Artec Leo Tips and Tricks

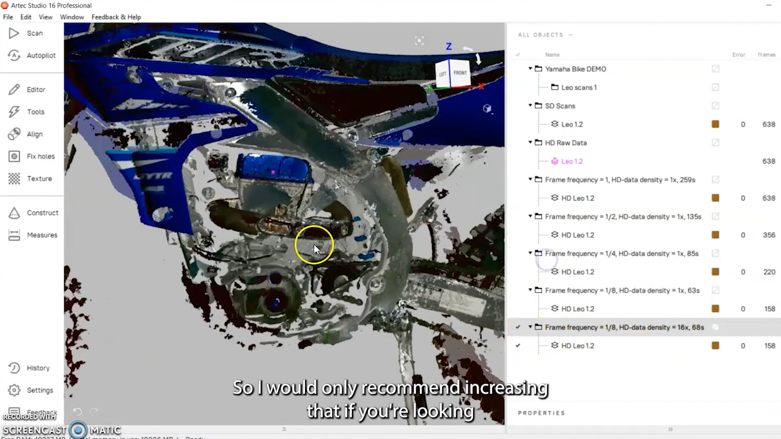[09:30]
if you're looking to get nice high resolution on smaller smaller features you you